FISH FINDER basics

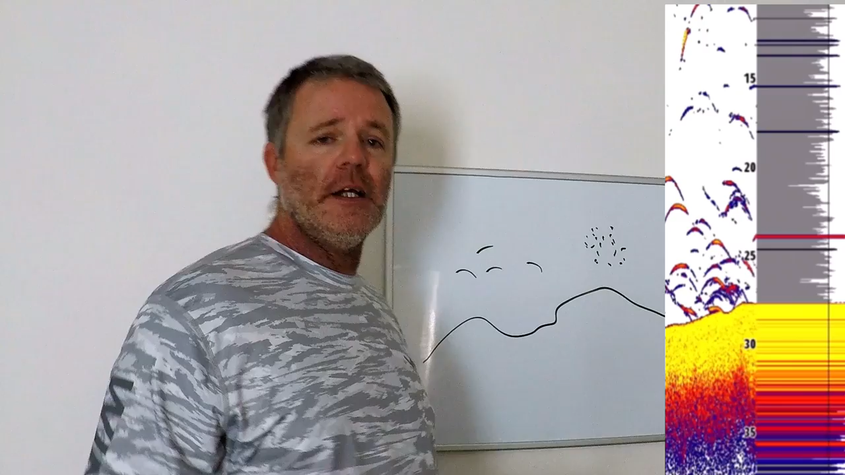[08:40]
Depends upon what color palette you have your fish finder set to.
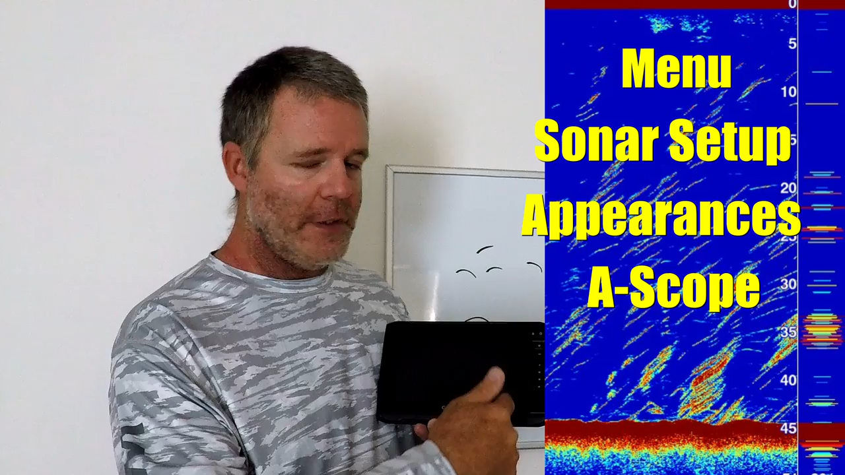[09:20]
For Simrad, Lowrance, Raymarine, it's all a little bit different, but it's all similar. You have to go into your setup and turn it on.
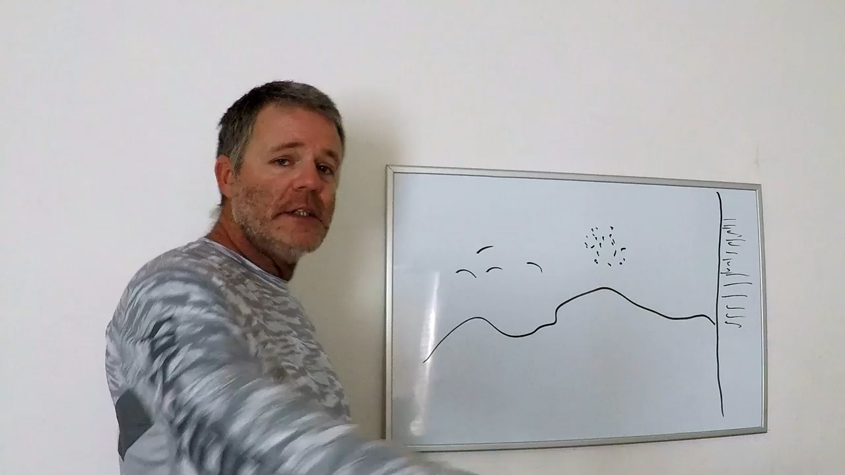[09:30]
All right, so now back to our screen and what we are seeing. First, I want to cover what we're seeing up here up at the top. This is always noise and seaweed
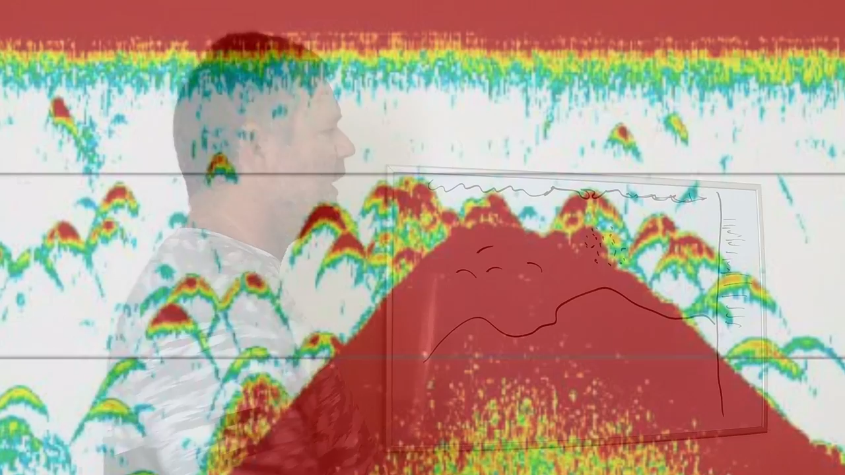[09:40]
and churning from your prop. It's not necessarily fish.
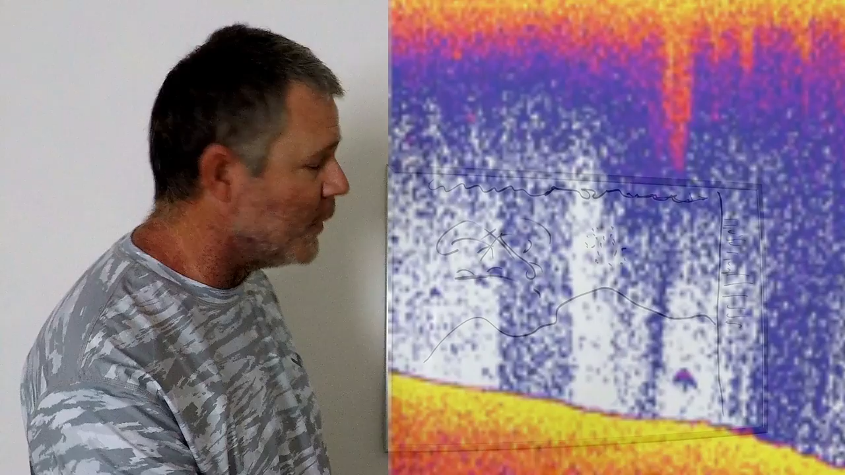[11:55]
And what you'll see is as you play with your gain and you start to fine tune it, you might just see little blobs that look like fish.